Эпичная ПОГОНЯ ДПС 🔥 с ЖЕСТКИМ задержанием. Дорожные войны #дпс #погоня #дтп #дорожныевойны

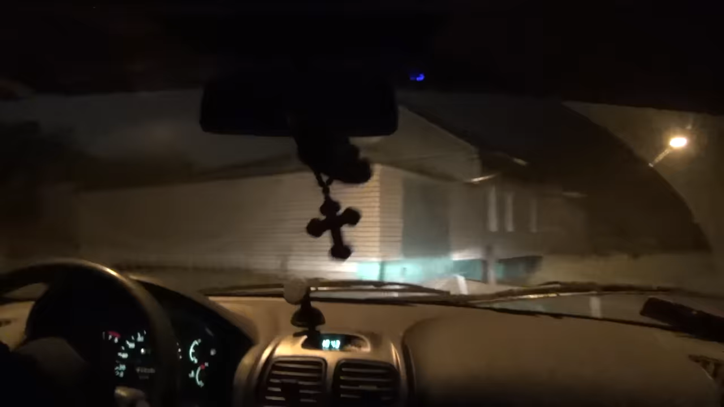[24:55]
что за адрес какой здесь ближайший? Тут мы просто по частному сектору это кружимся. Вот тут. Так, сейчас. Куда-то тут. Так, адрес. Советская 51. Улица Советская 51, проезжаем. А нет, походу там стоит. На Гранте не узнать. На Гранте вы там. Это вы, наверное, были сейчас, да? На Гранте, да, были. Нет. Понял. Да хрен узнать, не знаю, увидели, не увидели.
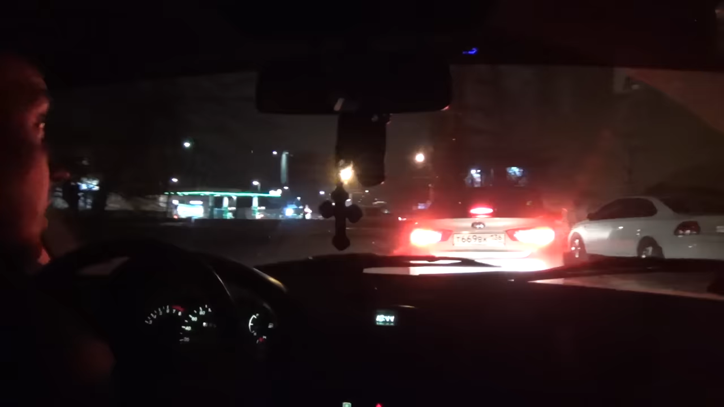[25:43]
О, остановились. Он опарканул, он разворачивается. Он, да, здесь разворачивается. Он сейчас будет, он пока корячится. Где Донако, вот это прям, тягуля здесь. Он выехать здесь не может, потому что здесь преграда. Этот.
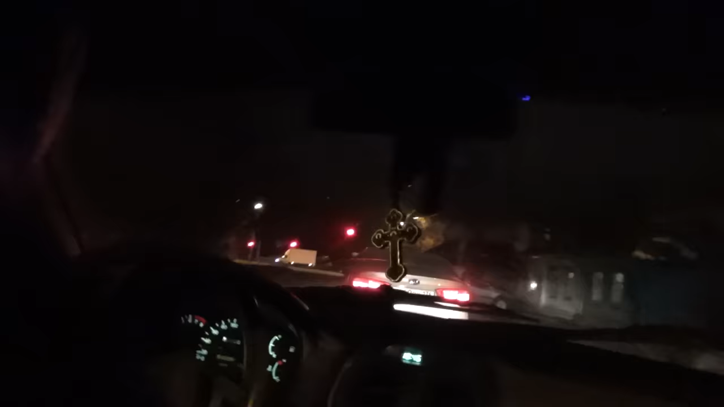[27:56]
Мы выехали пересечение Бурденко и этот улица здесь с светофором после вот этого моста в никуда. В сторону ротонды, вот этот перекресточек здесь такой. Да, в сторону ротонды по Бурденко. Направо на транспортную поворачивают по Бурденко.
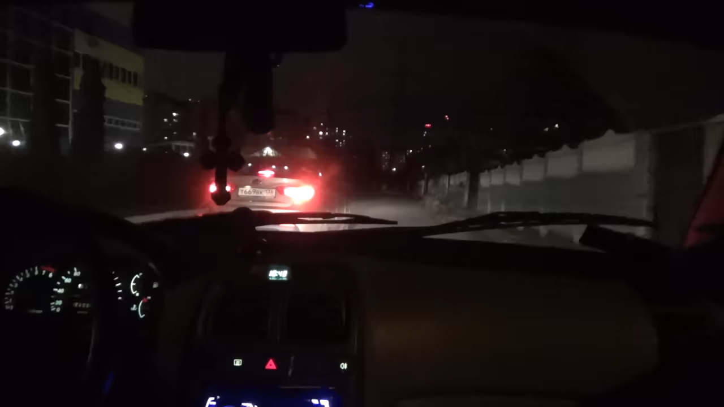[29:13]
Прямо идет по транспортной, не опережай. Че это? Там, походу, это тупик. Не проезжай. Да.
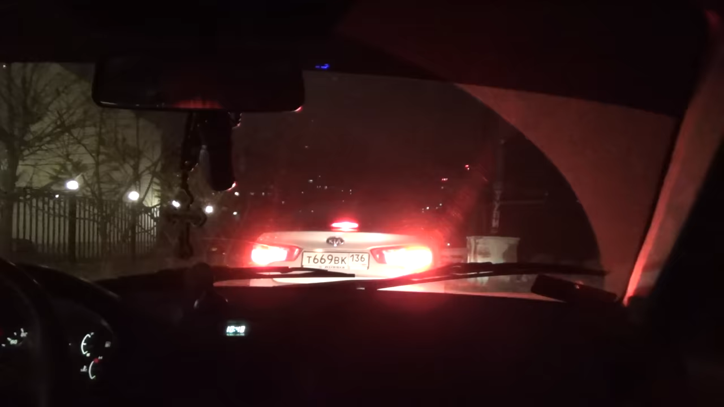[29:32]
Сейчас назад будет сдавать. Вон здесь в тупике остановился. Экипаж там далеко, недалеко какой там есть. Ментация.
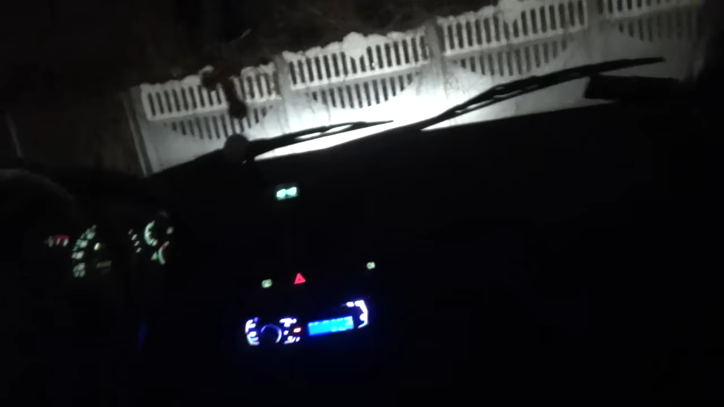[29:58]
Мы в тупике. Остановился, ждем.
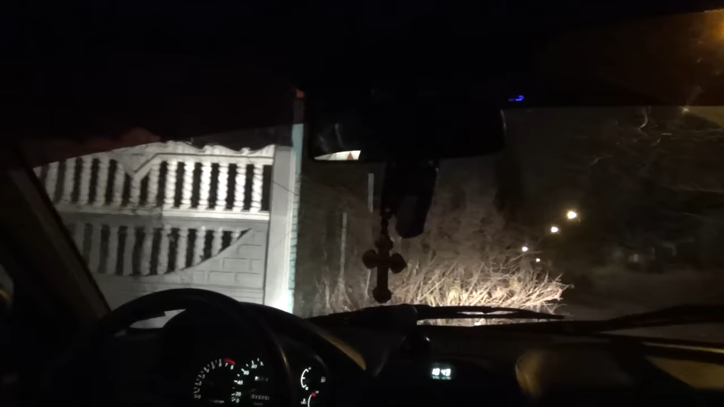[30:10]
Вот. Тихо. Влазит. Пытаются они. Дай выйду.